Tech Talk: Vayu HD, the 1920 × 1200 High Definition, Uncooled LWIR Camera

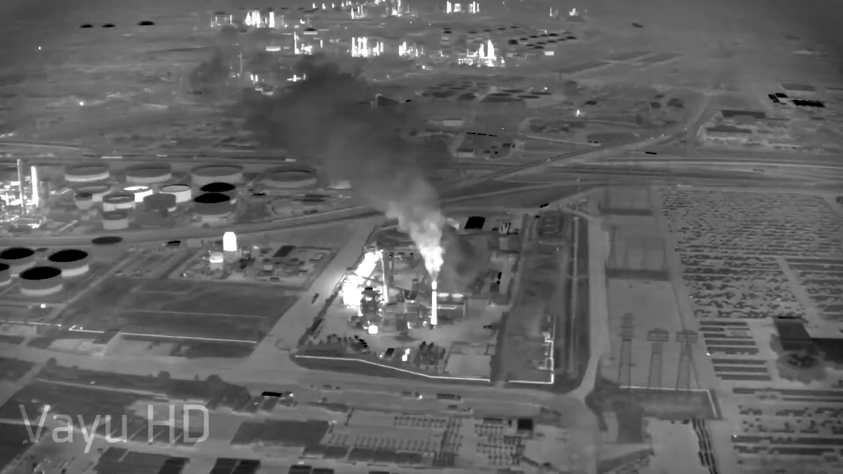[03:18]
And what you're looking at on the screen right now is what an airborne application with this camera looks like.
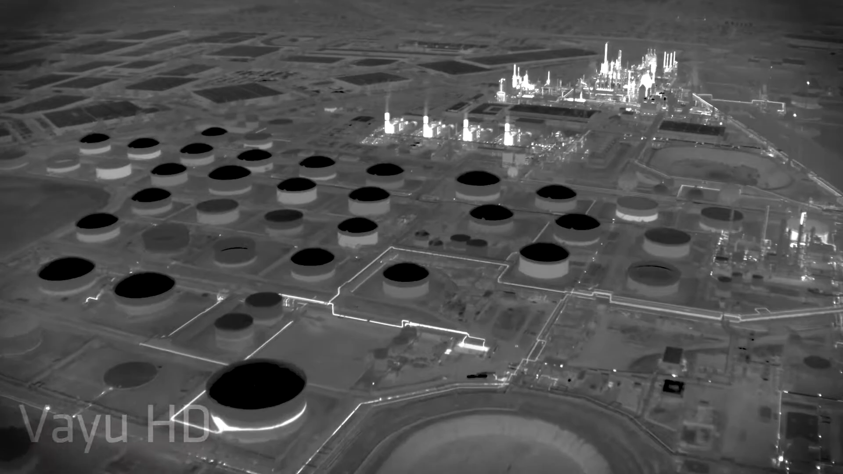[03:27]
project where we got this installed on a stabilized gimbal for a helicopter application.
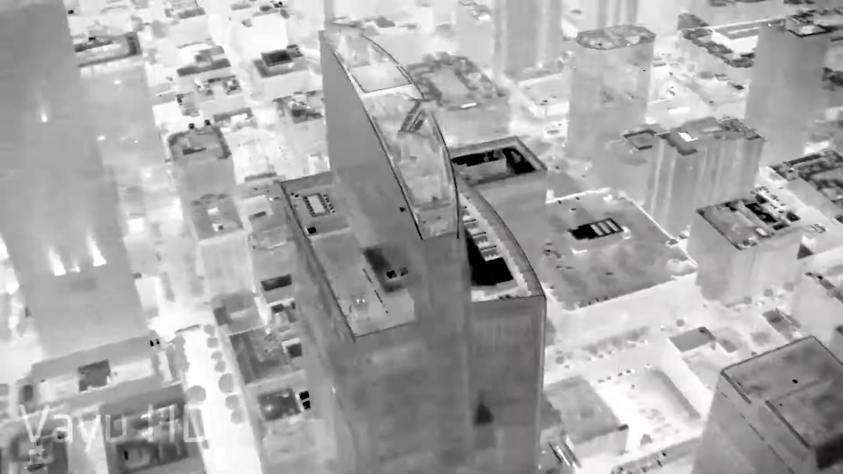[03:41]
And so we were able to collect hours of video data just flying around Los Angeles.
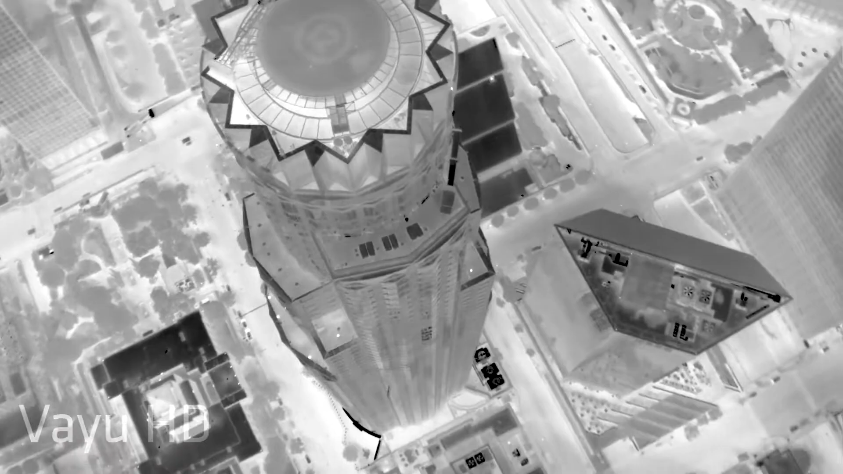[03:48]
And you can see some of this data or some of this imagery and,